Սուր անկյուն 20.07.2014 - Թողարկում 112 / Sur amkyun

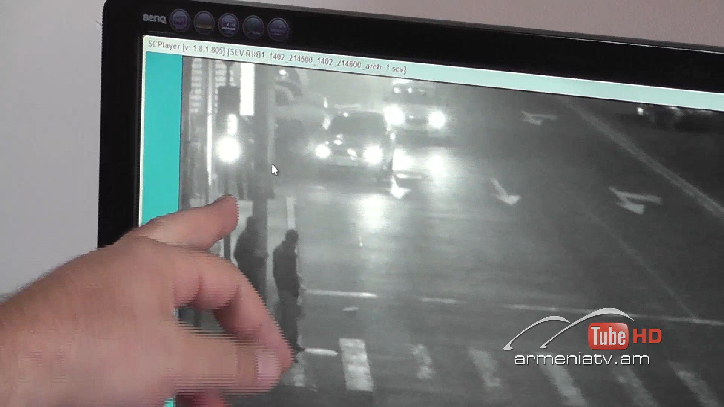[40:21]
որը կապված է ուտիրոջն է սպասում։ Նշված տրանսպորտային միջոցը, նկատելով շունը կապած այսպես ասած նշանին կամ որտեղ խանութի դիմաց,